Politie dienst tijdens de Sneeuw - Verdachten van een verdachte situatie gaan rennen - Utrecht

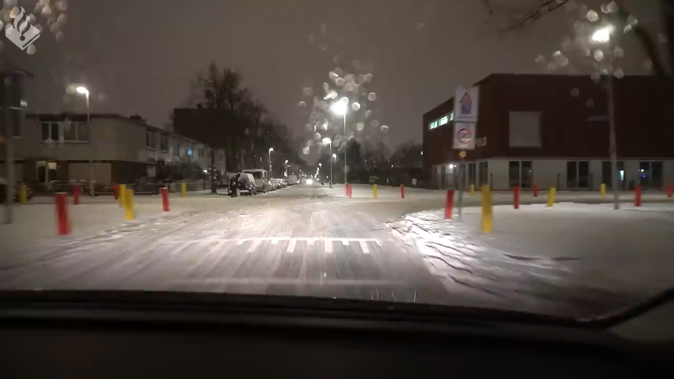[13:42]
En we zijn inmiddels weer op straat. En je kunt het zien, het is al een stuk donkerder geworden buiten.
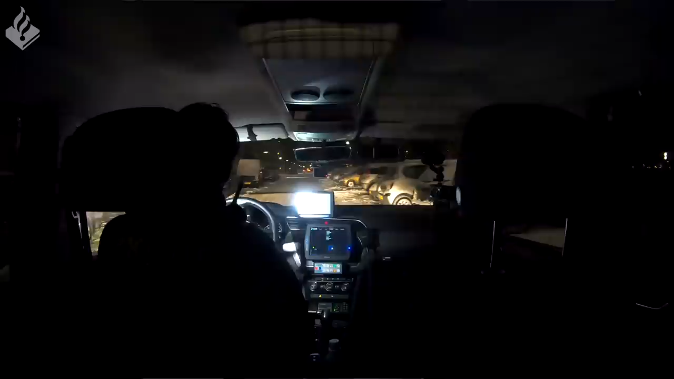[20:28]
Achtervolging Rooseveltlaan bij 380. Zo gaat er vandoor in verband met coronamaatregelen. Linksaf de Aurorilaan. Linksaf weer het hofje in. Zijn we linksaf het hofje Aurorilaan ingegaan? Is hier rondje, Mike?